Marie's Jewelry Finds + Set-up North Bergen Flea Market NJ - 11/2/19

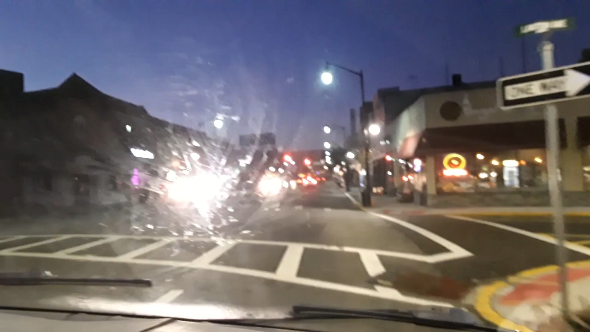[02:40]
with obeying local speed limits and stopping for a bunch of traffic lights. Lights are so bright. Yeah. So, I don't know, like, this one's a weird market.